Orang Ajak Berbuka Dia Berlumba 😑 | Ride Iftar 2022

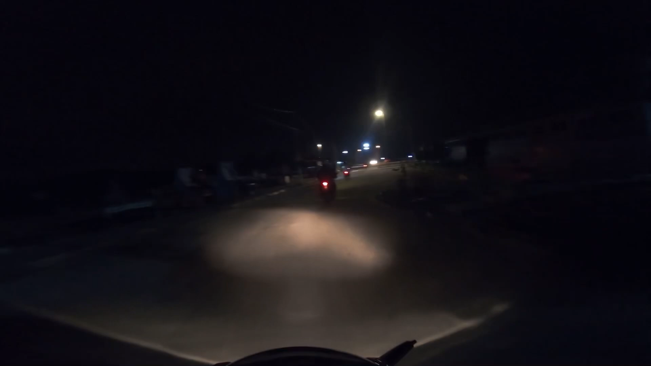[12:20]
Sekarang pukul jam 9.30 minit malam. Kita terus nak gerak ke highway. Awi kata ni nak pergi ke highway Gundam.
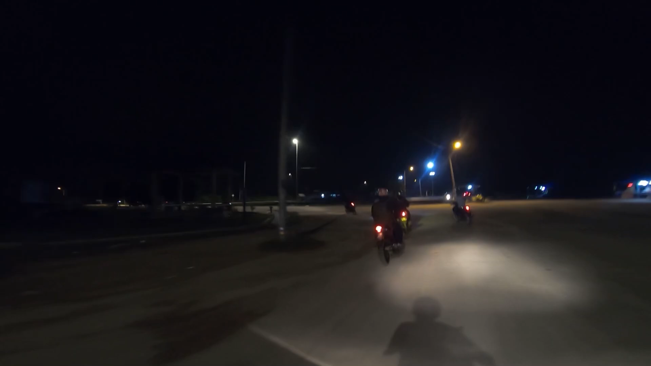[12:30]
Aku pun tak pastilah highway yang tu punya dekat mana. Tapi jom lah kita pergi ke sana. Aku belanja korang sikit view-view diorang ni ride sama-sama kan.
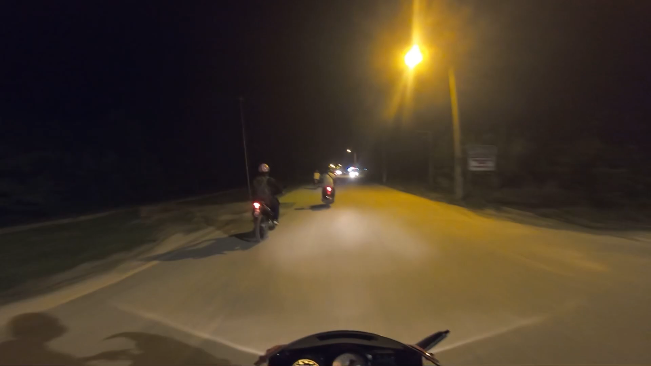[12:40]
Kejap lagi aku belanja korang. Okey, sebelum apa-apa kita nak pergi ride lepas ni, pergi isi minyak dulu.